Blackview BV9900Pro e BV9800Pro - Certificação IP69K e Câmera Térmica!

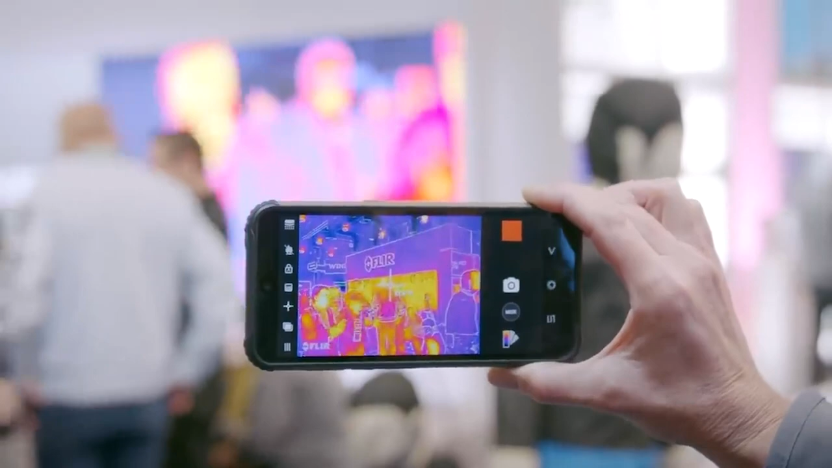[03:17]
Blackview is part of the Thermal by FLIR program.
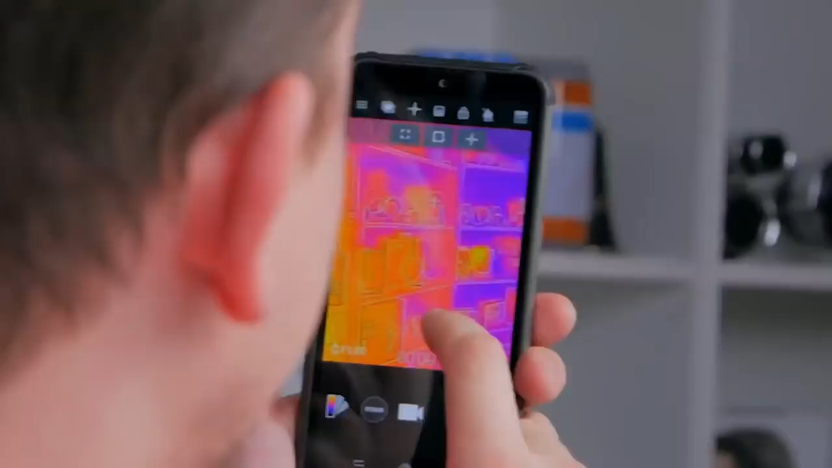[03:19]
Интересно, а он ставит температуру там вот это все?
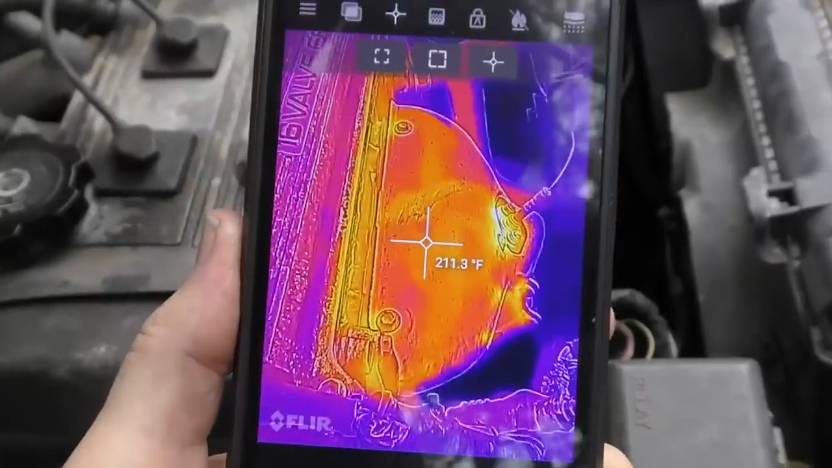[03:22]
On screen: spot 211.3°F
This is a serious instrument.
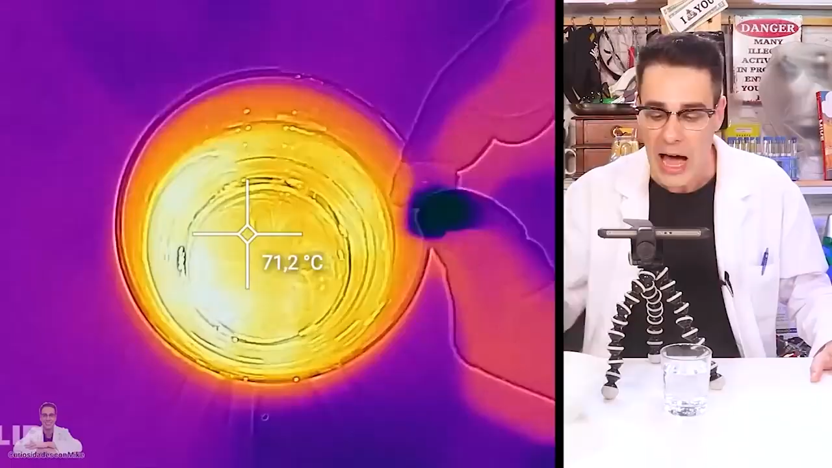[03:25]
On screen: spot 71.2°C
A ver cómo se ve en pantalla.